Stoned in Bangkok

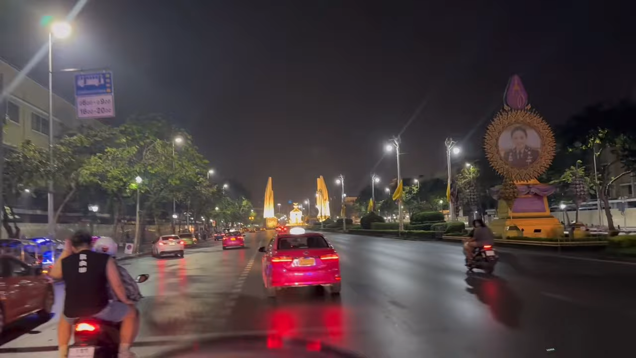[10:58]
Woo! Oh, look at the tuk-tuk!
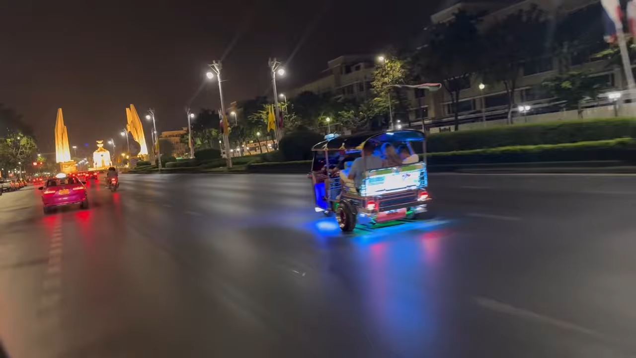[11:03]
That's a night in Thailand, bro.
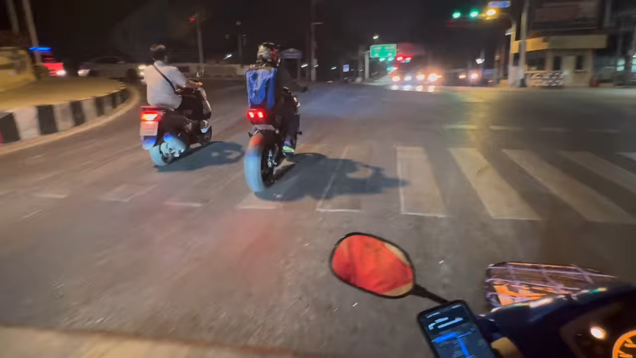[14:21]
Running the red light, bro. I cannot believe how clean this place is. Look at under the bridges, look at on the sidewalks. It's clean in the biggest city.
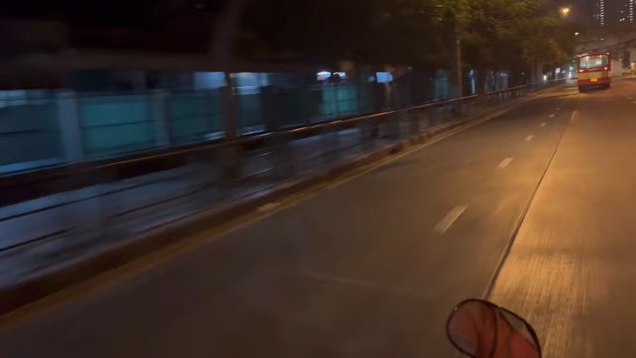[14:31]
This is like New York being clean, bro. California being clean, bro. What? It's crystal clear. That is wild.